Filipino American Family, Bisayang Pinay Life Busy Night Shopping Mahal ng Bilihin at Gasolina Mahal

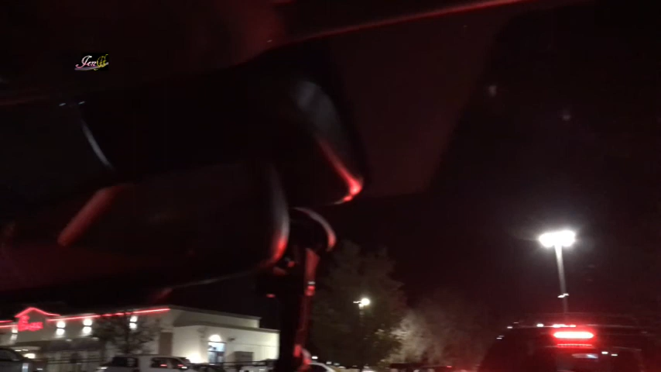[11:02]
Over there, the Chick-fil-A building. Ang taas ng linya. Yan ang line.